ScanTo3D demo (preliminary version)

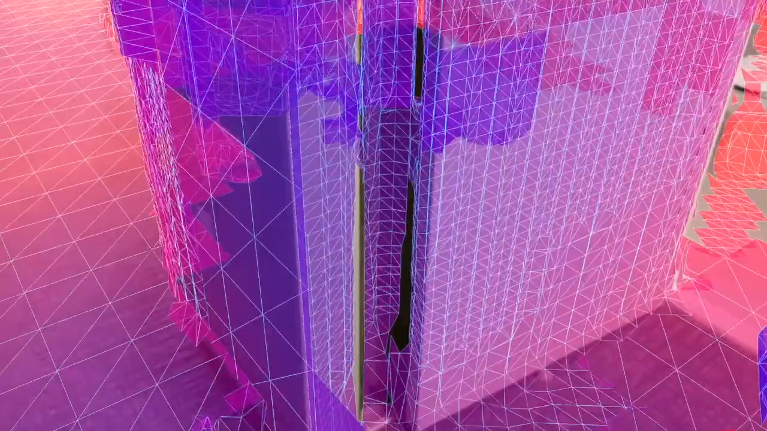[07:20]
And there's a mirror, of course, in the bathroom.
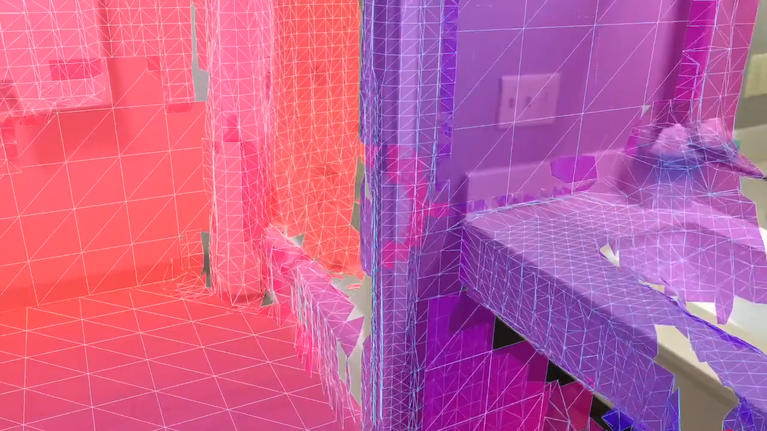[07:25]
I'm not actually going to spend too much effort on that mirror because that would spoof things.
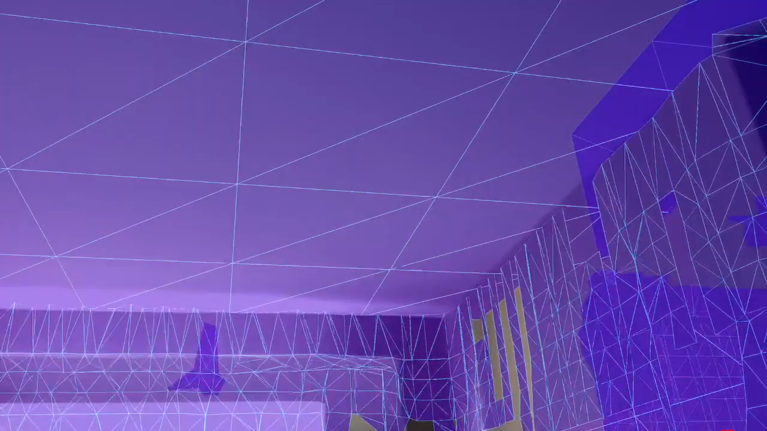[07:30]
But I'm going to get the frame around the mirror. The wall is nearby. Come down and get the towels and the sink area.
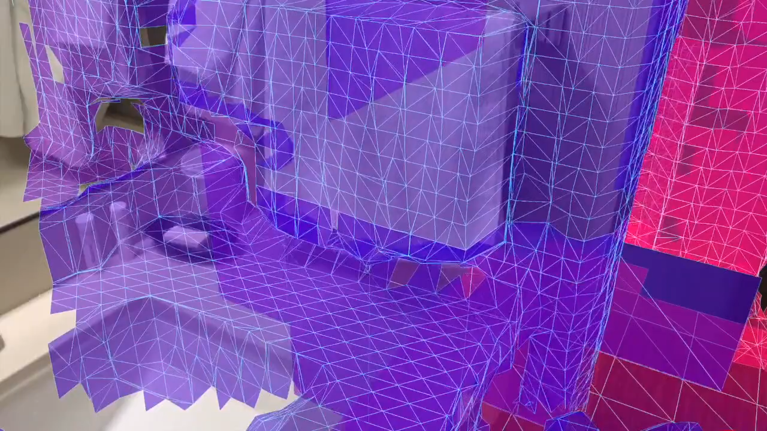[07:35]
And so just scanning to get a complete scan there.
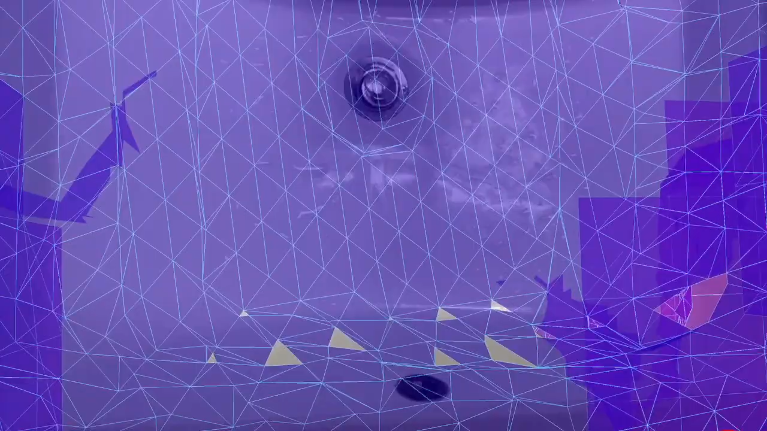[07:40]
And then finally we'll go into the bathroom area,
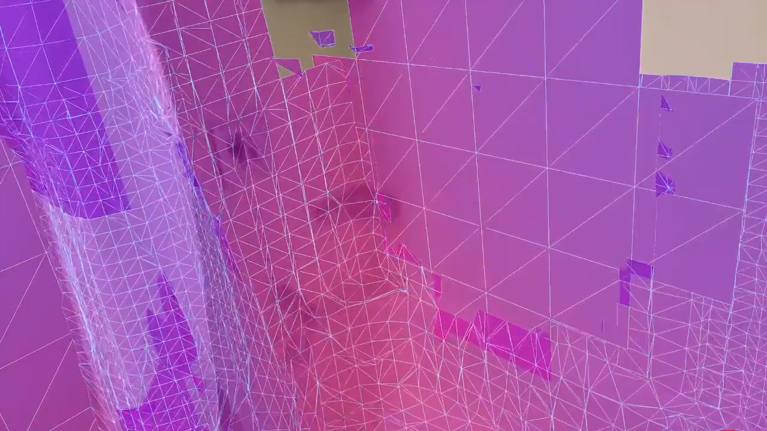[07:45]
scan the shower stall,
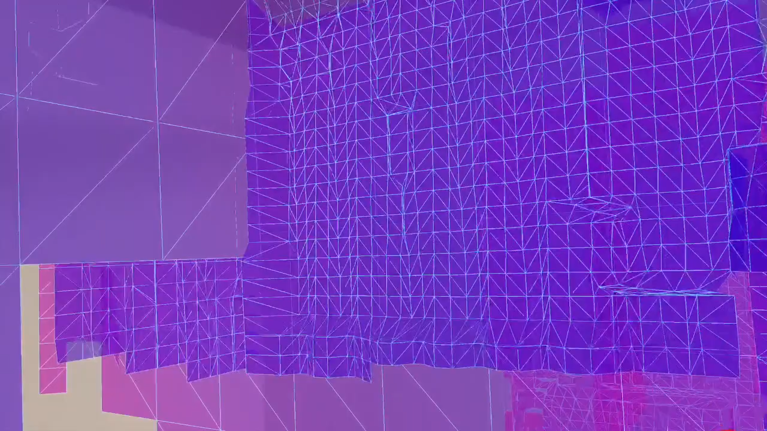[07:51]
and finish up by scanning the rest of the bathroom area.
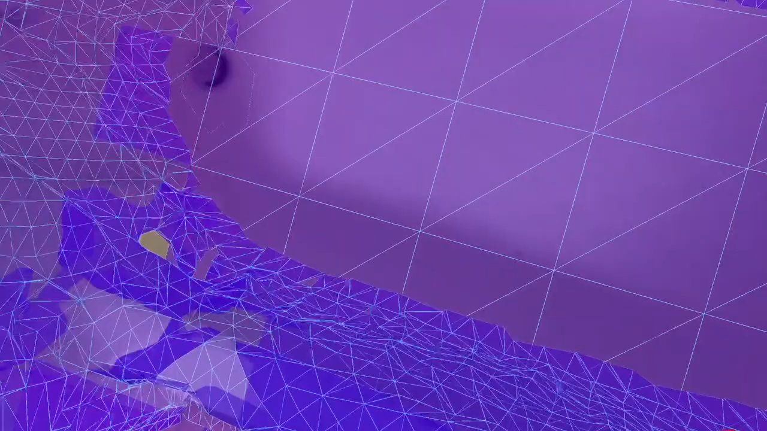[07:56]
So the initial measurements that I took in the rest of the room took
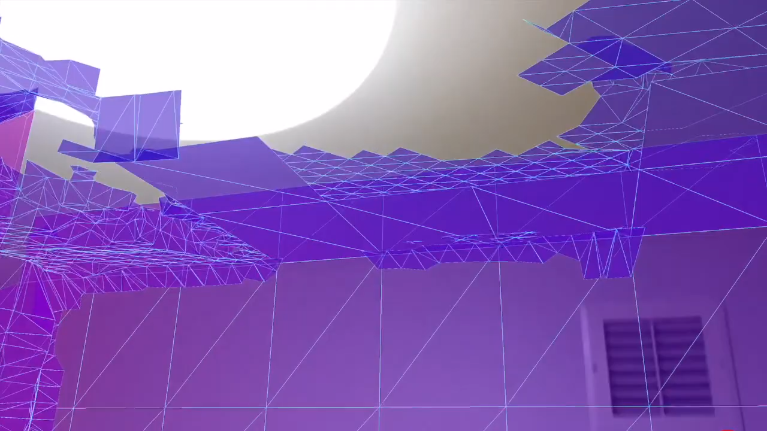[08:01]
less than four and a half minutes for me to take nine measurements. Here I'm just finishing up the scan of the bathroom now. This again took under four and a half minutes.
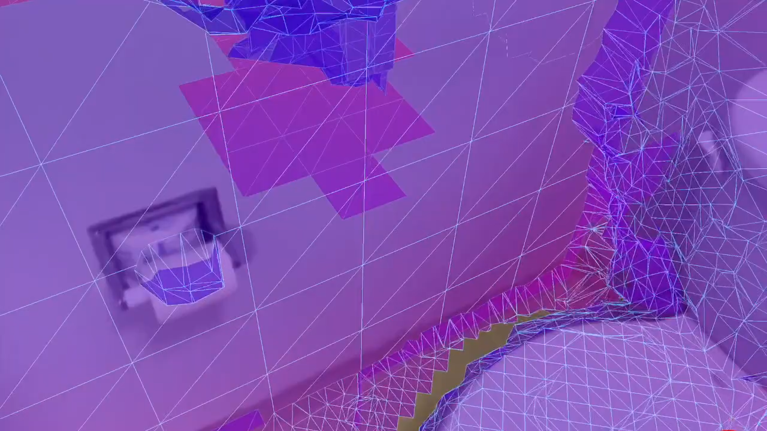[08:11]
But now instead of just nine measurements,
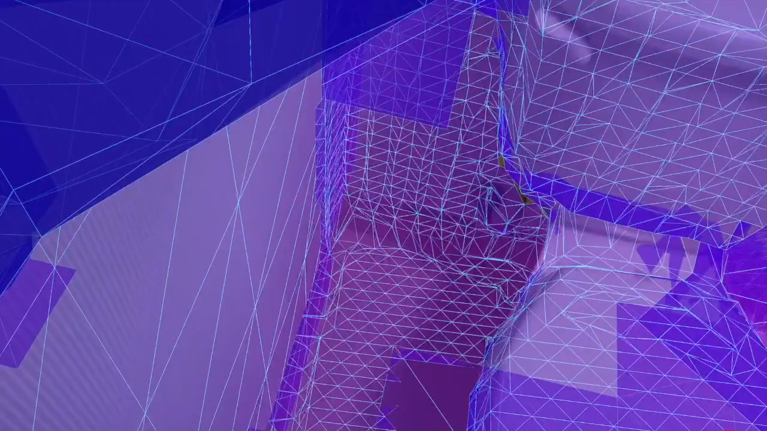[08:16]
I have a complete scan of this hotel room, which takes about the same amount of time as it takes to scan to measure nine things by hand.
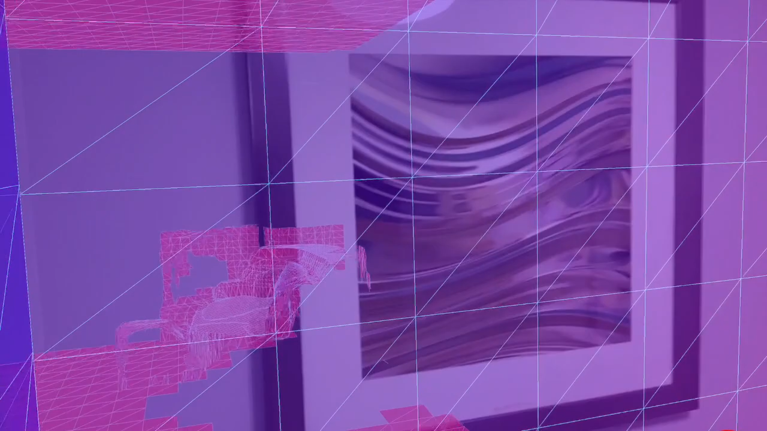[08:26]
I'm not particularly fast at doing either of these, but this is just walking around.
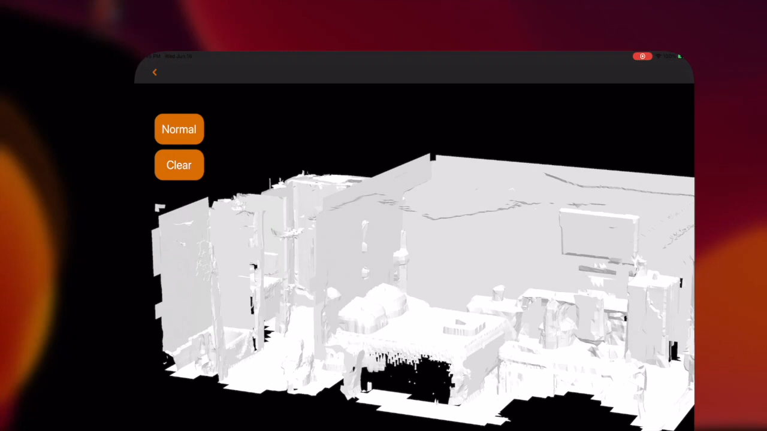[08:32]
So now I have that. And then that's pretty much all you need to do on site.
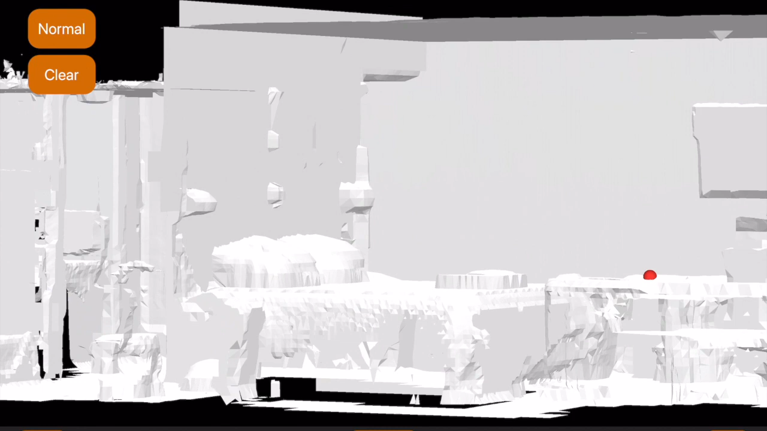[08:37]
And if you're using a laser rangefinder or something, you would have had nine measurements.
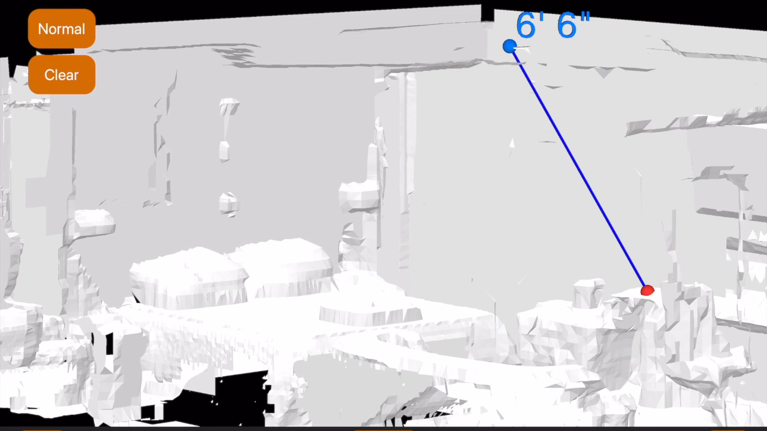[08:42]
Now I have this whole scan. So you see the first thing that I measured here is a normal distance between a point on the top of the table and the ceiling. I got something that was six and a half feet.
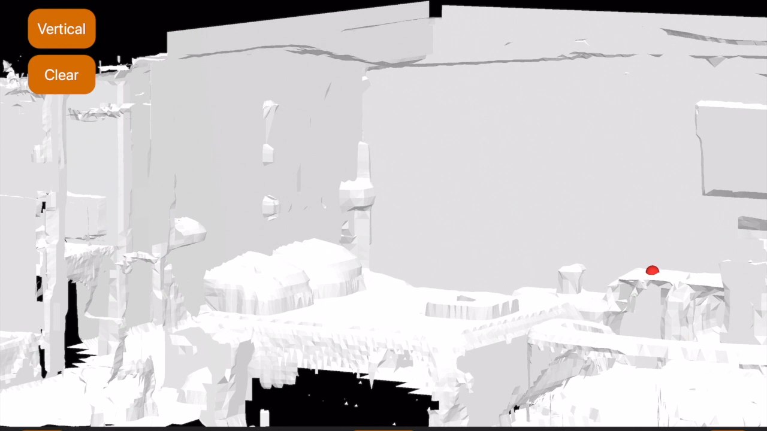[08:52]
But then if I select vertical mode, select my initial point to be on the table,
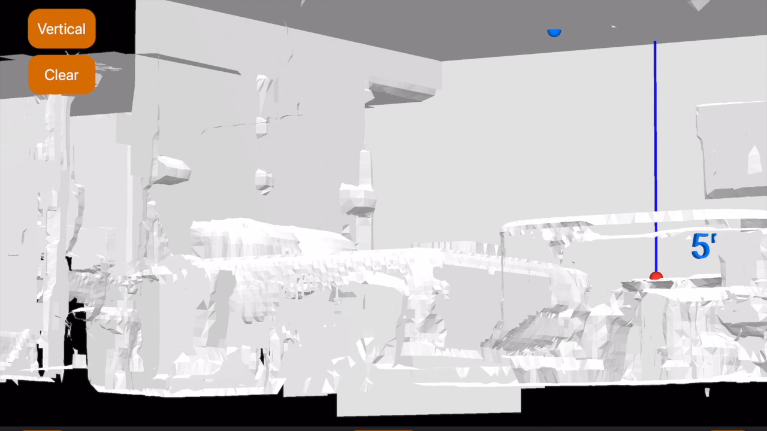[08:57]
and then some other random point on the ceiling,
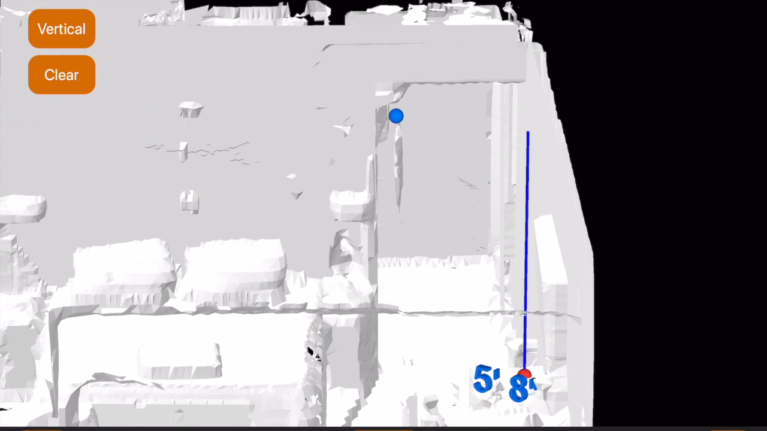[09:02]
it measures the vertical distance from the top of the table to the plane of the ceiling and gets accurately the five foot eight inch measurement,
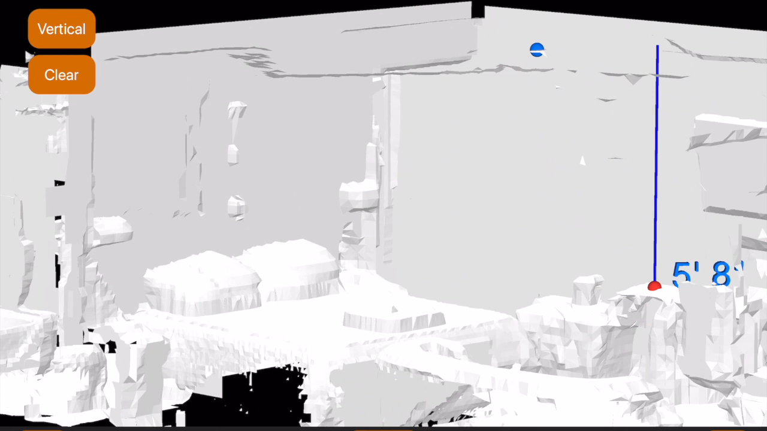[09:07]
which is almost precisely what I measured with the laser rangefinder when I was walking around the room initially.
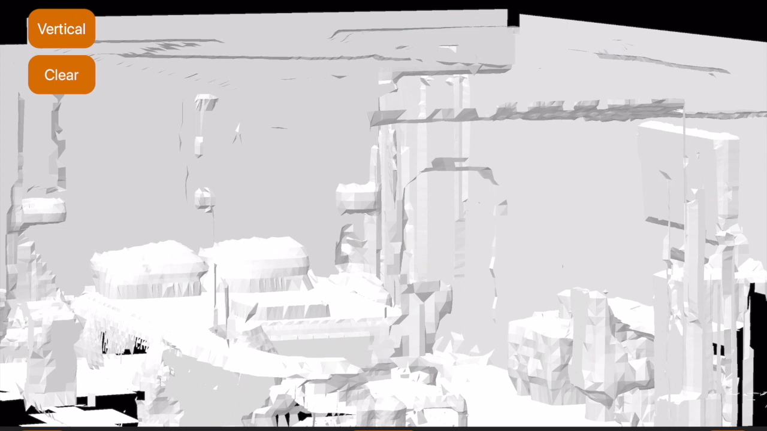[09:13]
So that's really good.
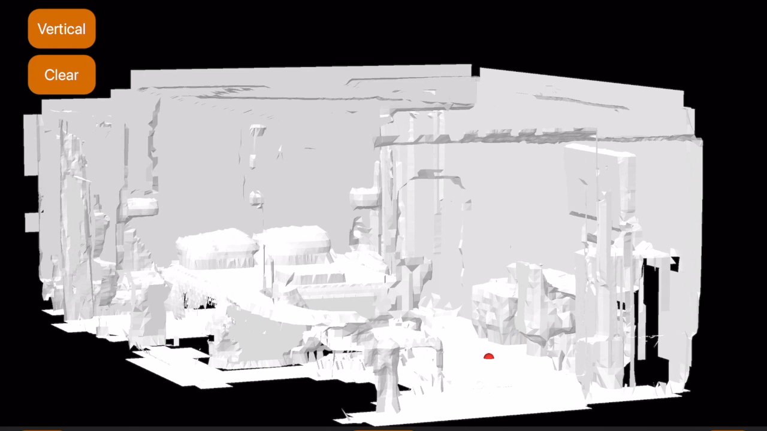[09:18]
That vertical feature helps you to pick a spot in the plane just above when you're measuring vertical distances, which is quite helpful.
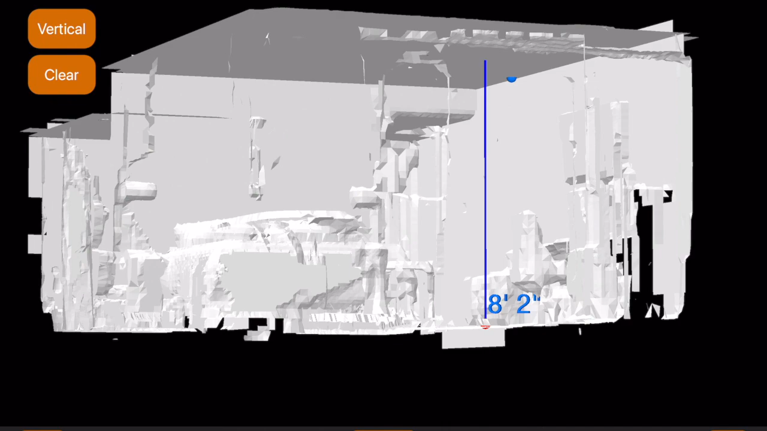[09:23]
Now I'm measuring the distance from the floor to the ceiling.
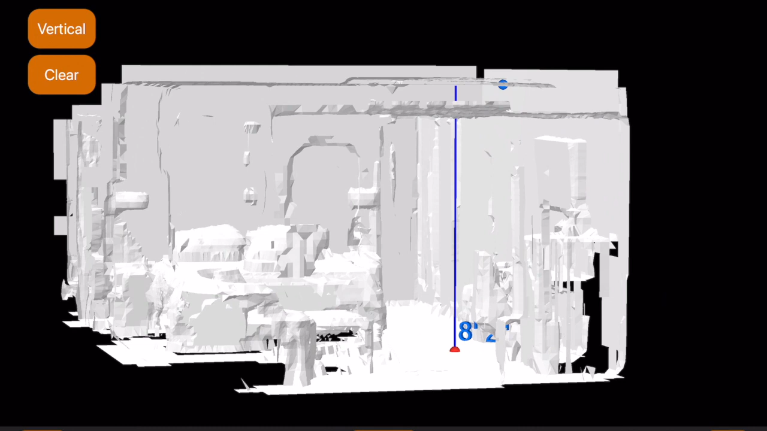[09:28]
I get eight foot two inches, which is really close to the measurement, slightly less than eight foot one inch is what I got by the laser.
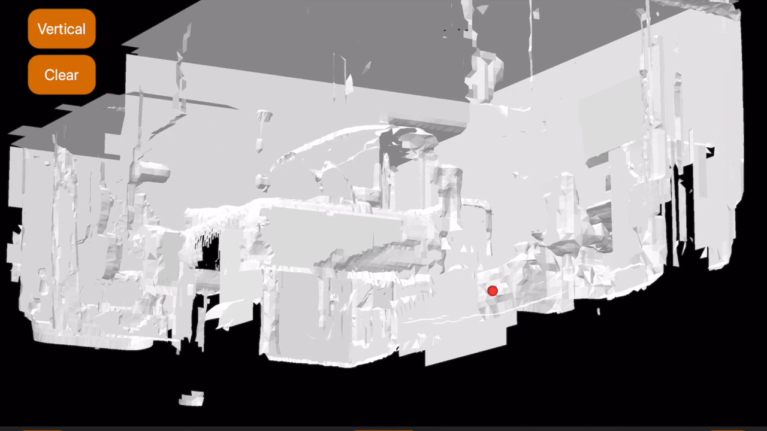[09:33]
I'm going to do this in a few different points in the CAD, and I consistently get eight foot two inches from the floor to the ceiling vertical measurement.
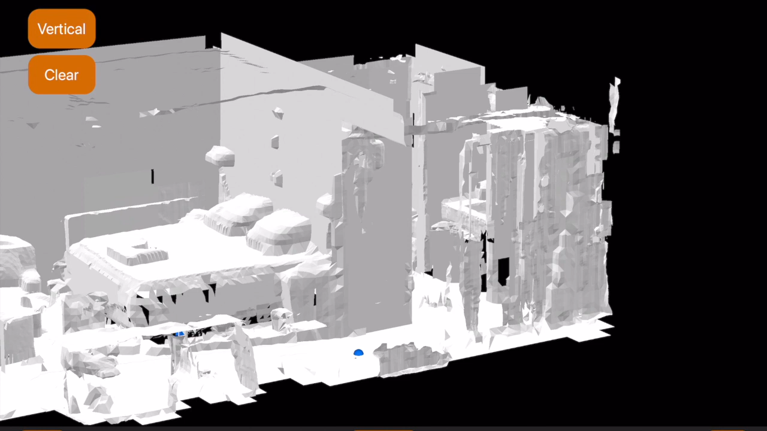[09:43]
So that's that's good to see. This is still an early version of the app.
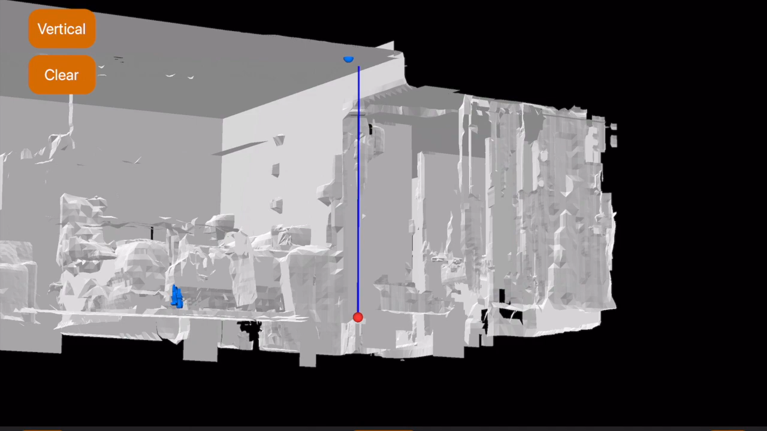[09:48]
We're going to of course refine, make it a little bit easier to see where it writes the numbers and things like that.
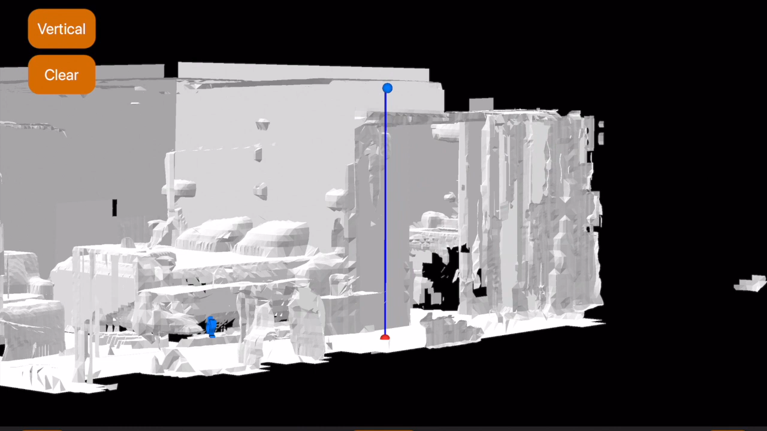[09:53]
But you see, being able to turn on this vertical mode means I don't have to pick with my